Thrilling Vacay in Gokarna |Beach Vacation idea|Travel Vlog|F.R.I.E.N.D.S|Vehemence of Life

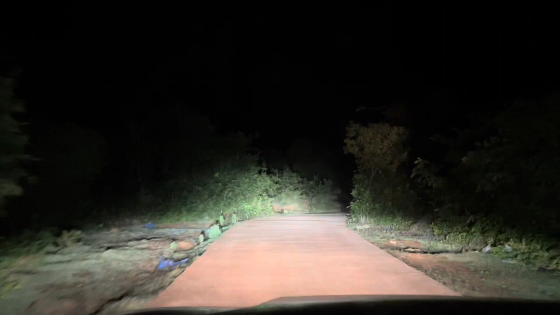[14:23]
it was a small trail towards the beach what we had to cover and then we took our car and now it's the car who will take us through this car trail hi
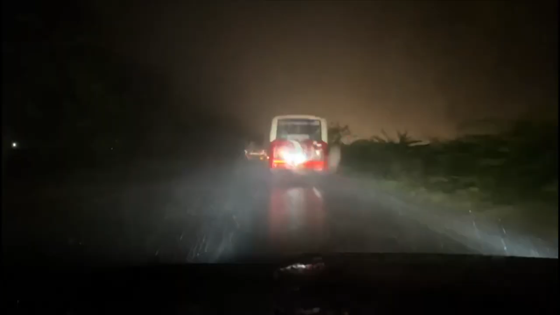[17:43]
We already got information that Bangalore is flooded and we also
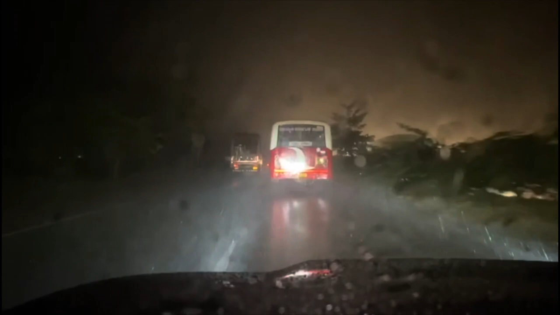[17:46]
got into the heavy rain as we were reaching closer. It was around 2 a.m.
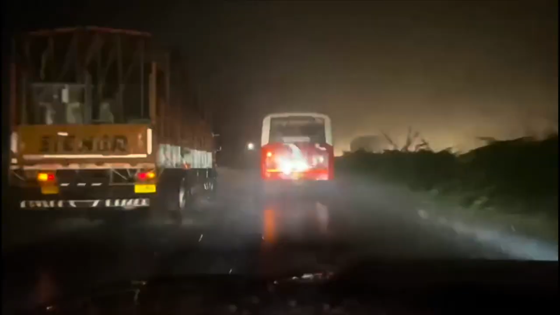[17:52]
in the morning we reached the waterlogged Bangalore.